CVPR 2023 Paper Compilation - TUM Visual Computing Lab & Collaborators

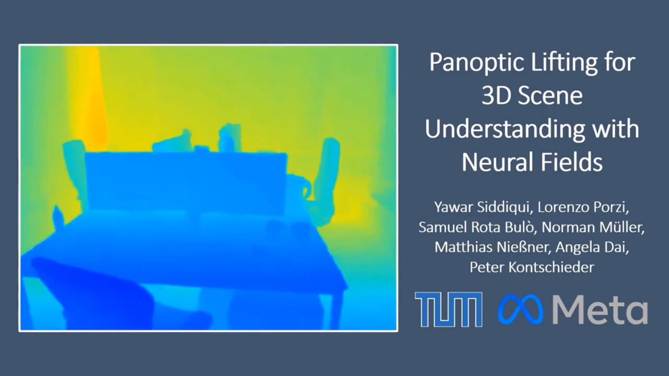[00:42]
We present Panoptic Lifting for 3D scene understanding with neural fields.
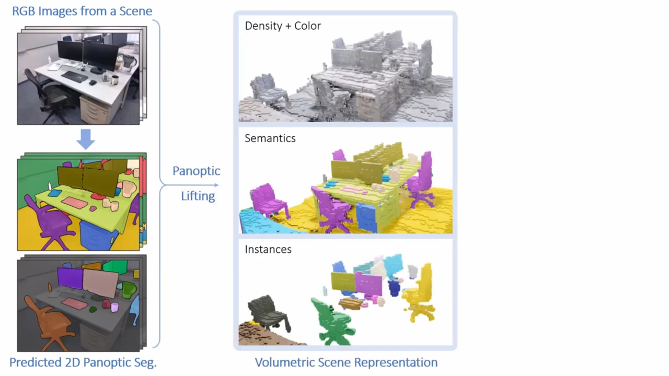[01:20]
Given only RGB images of a scene,
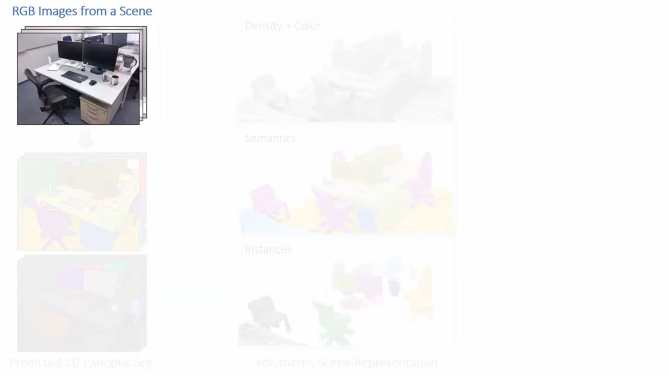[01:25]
we first pre-process the images to obtain poses and machine-generated 2D segmentations using an off-the-shelf model.
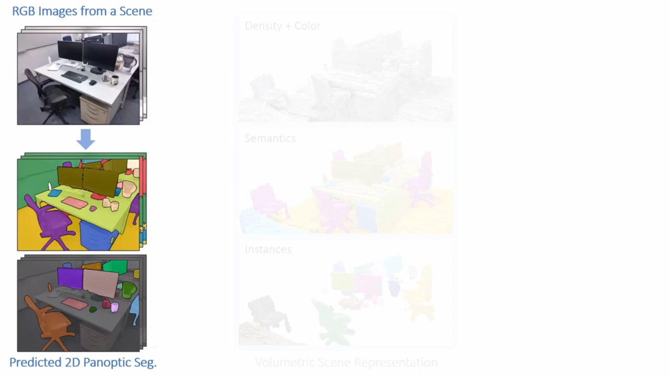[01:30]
We then optimize a volumetric neural scene representation that can be queried for the color, density, semantic, and instance labels for each point in space.
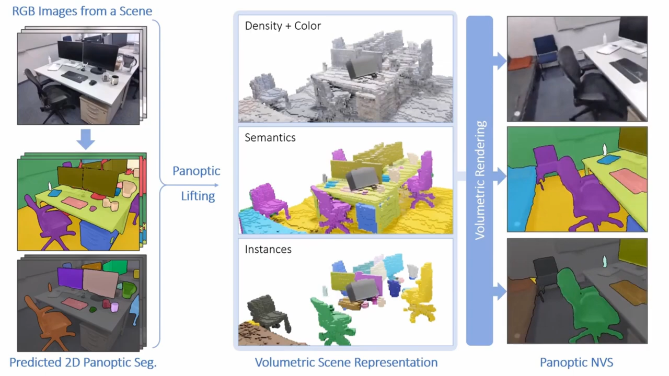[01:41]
Once optimized, our representation can render novel views and their Panoptic segmentations.